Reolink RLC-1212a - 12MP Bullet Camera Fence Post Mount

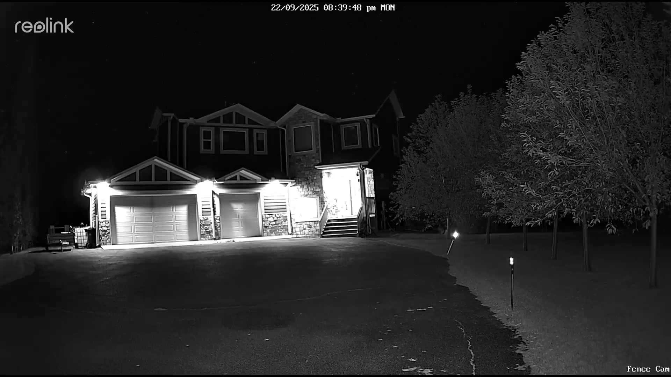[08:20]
This looks awesome. You can even see the stars here over my house at night. The camera has a 1 over 2.49 inch CMOS sensor with a resolution of 4512 by 2512.
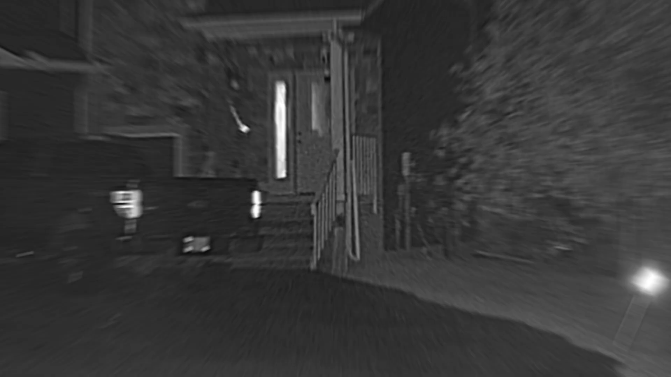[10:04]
Now we're going to check out the camera's spotlight. Now the detail is good, but facial features don't become recognizable until about 20 feet or just over 6 meters away.